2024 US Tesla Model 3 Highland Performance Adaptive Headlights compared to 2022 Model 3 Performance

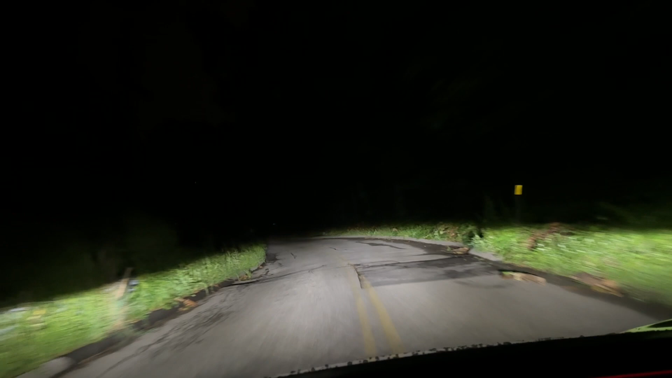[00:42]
if you're on the low beam and over about 20 miles per hour now the effect is not as pronounced as with the 2022 tesla model 3
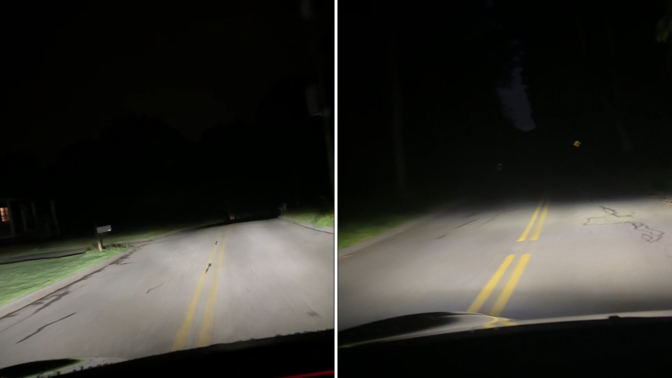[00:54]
with matrix headlights you can see the 2022 tesla model 3 is on the right and you can see the beams steering more actively it's possible that my adaptive headlights aren't fully enabled with this update even though i have it turned on and for oncoming traffic the low beam just stays spread out as normal it doesn't try to dim the elements on the other side throughout this drive i have the high beam disabled otherwise it'd be switching on when there's no
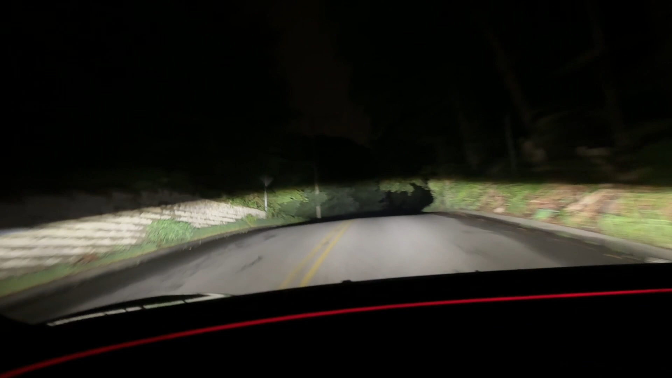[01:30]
oncoming traffic this is a low speed road so i'll do another video when i'm driving on the highway and see if there's any difference the 2022 had a larger headlight matrix array so far the highland headlights don't seem as good as the 2022 matrix